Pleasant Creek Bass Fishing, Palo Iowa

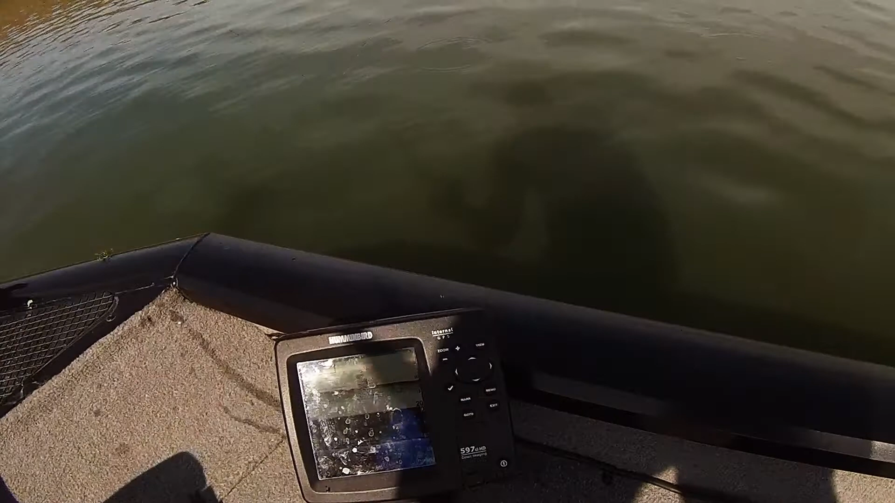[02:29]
More on that later. So you see a slowed down screenshot here of of some wipers and some bait fish that are roaming close to the dam.
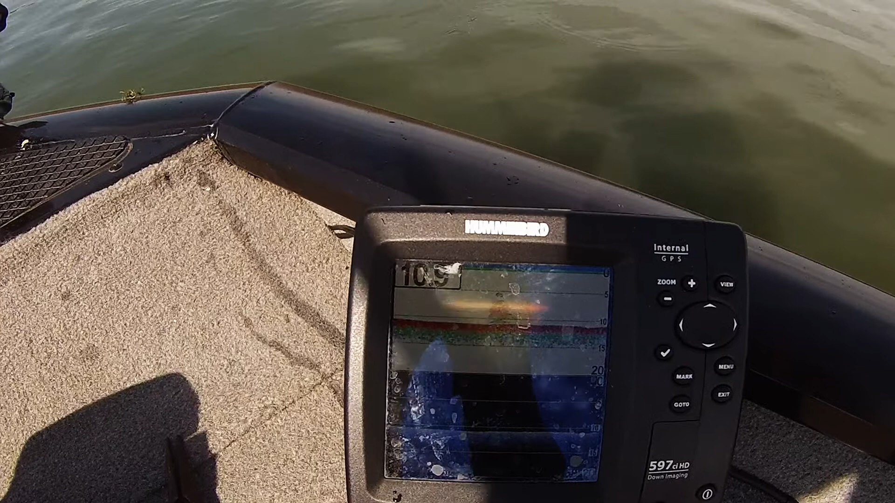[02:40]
It's just kind of interesting to look at the graph and see what those fish are doing down there and to kind of see uh what bait is being held. If I was thinking what I should have done in this particular situation was uh drop a a musky jig or a bondi bait something down there really quick to see if there weren't musky sitting below those uh
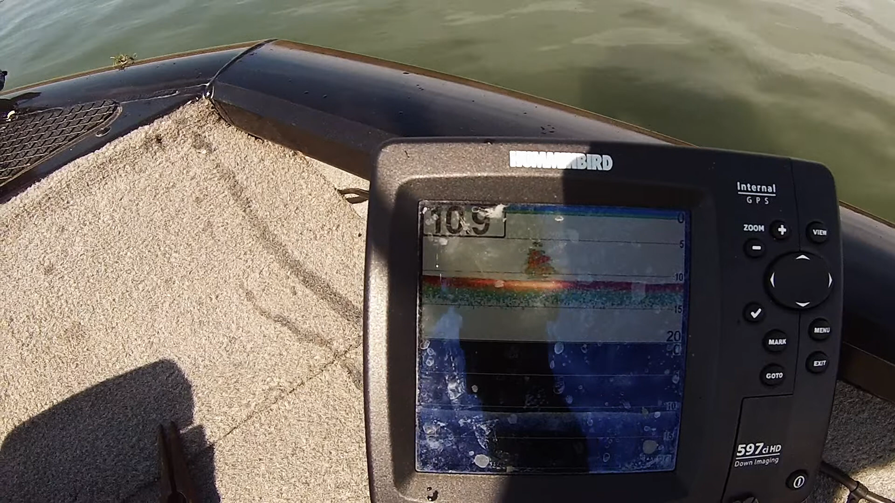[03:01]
bait fish but I wasn't smart enough at the time. So it is what it is uh no musky that day.